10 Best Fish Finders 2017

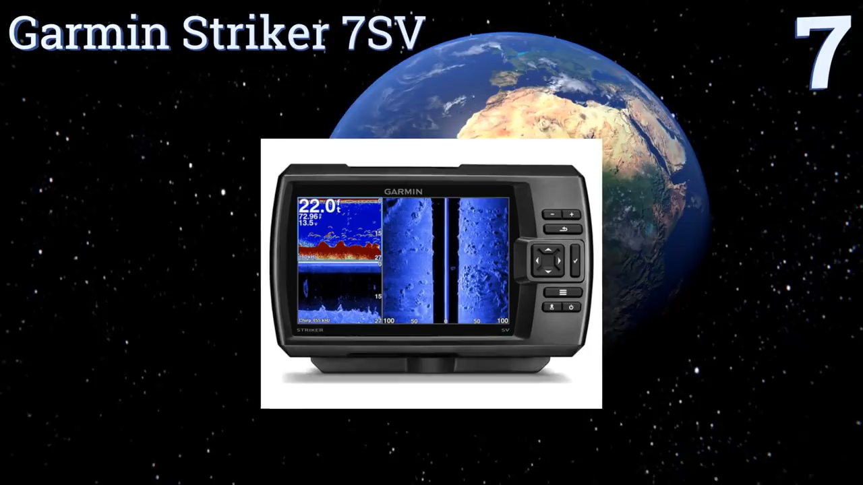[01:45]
uses a very high frequency sonar to give you a clearer picture of the underwater environment around your boat
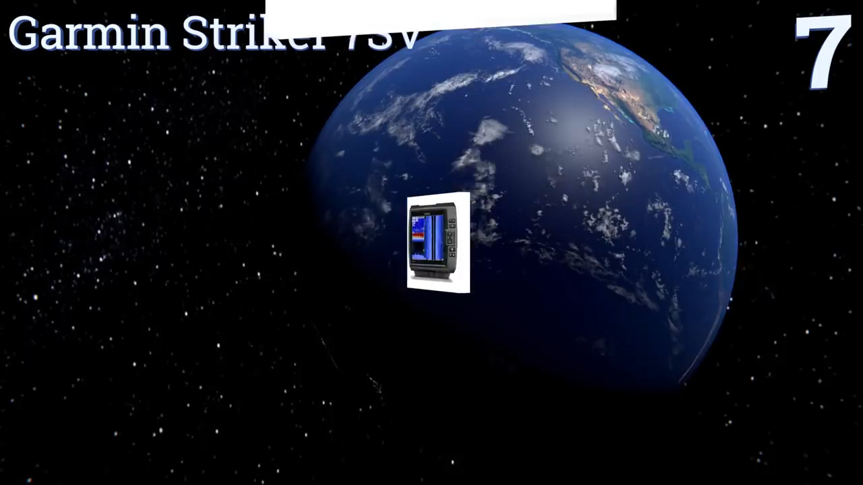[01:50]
it has a helpful history rewind feature that lets you scroll back through imagery to identify areas with a lot of fish you may have missed it displays boat speed data and boasts of tilt
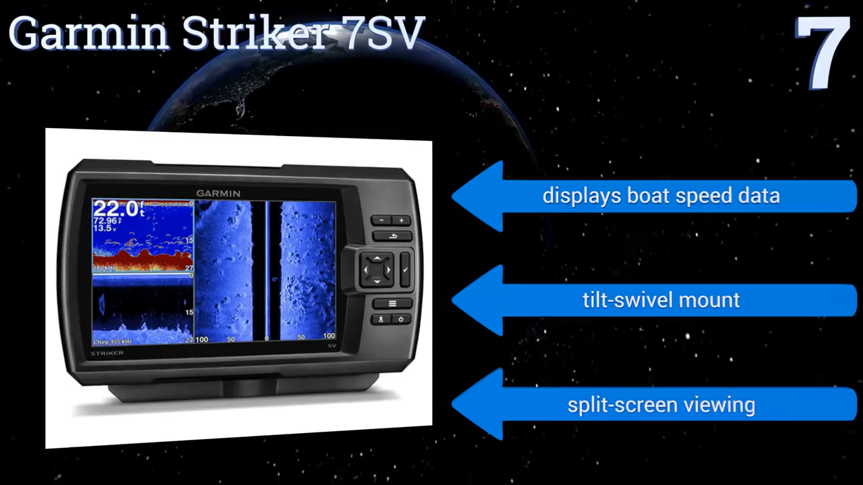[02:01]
On screen: depth 22.0 ft
swivel mount and split screen viewing moving up our list to number six the hawkeye ft-1p fish tracks is a low-cost handheld model that can read bottoms and
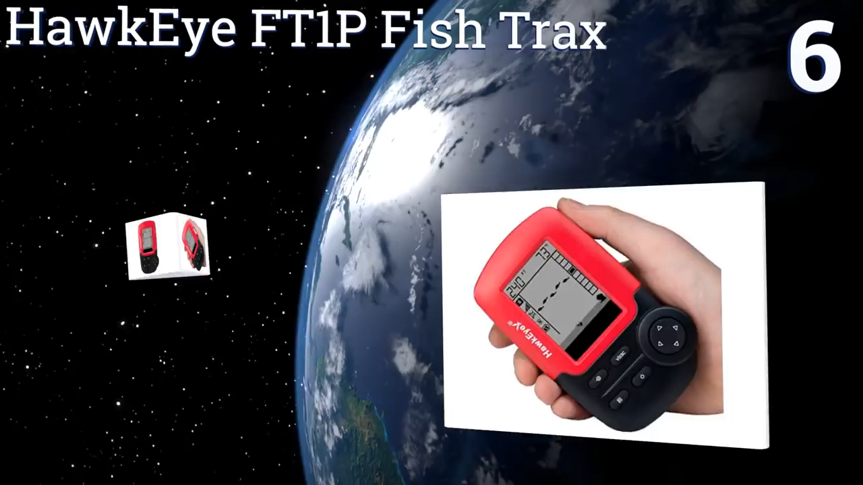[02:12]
identify fish up to 240 feet deep it has a handy fish locator alarm so you don't have
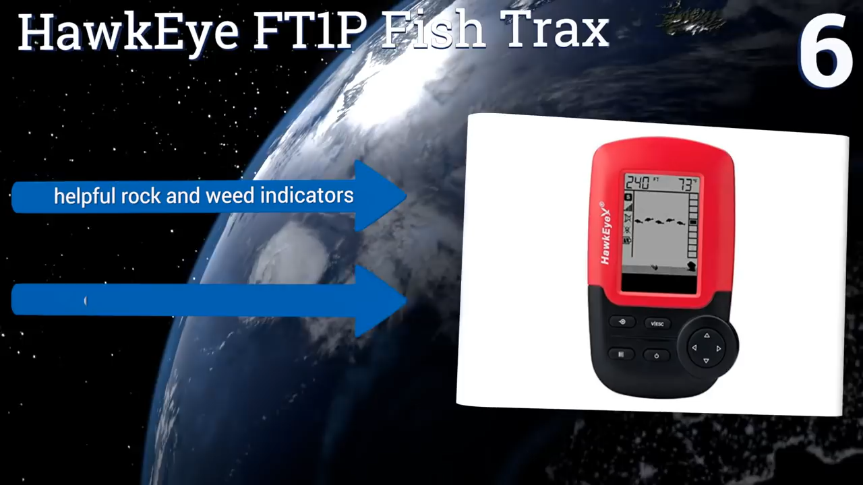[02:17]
to spend all your time staring at the screen or risk missing a potential catch it features
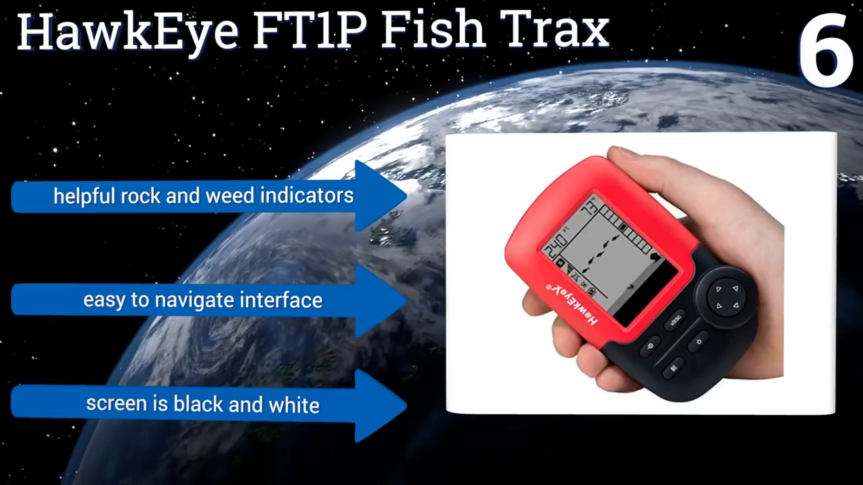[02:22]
helpful rock and weed indicators and an easy to navigate interface however the screen is
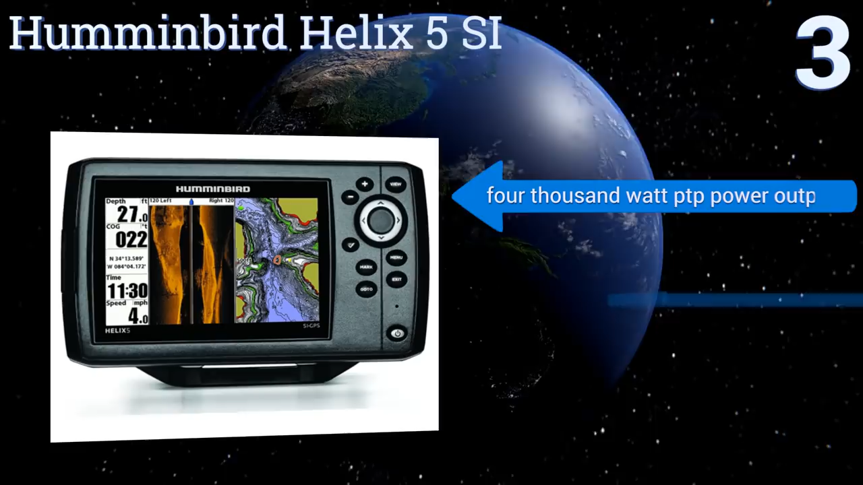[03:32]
day the five inch screen is large enough to examine bottom structures in great detail it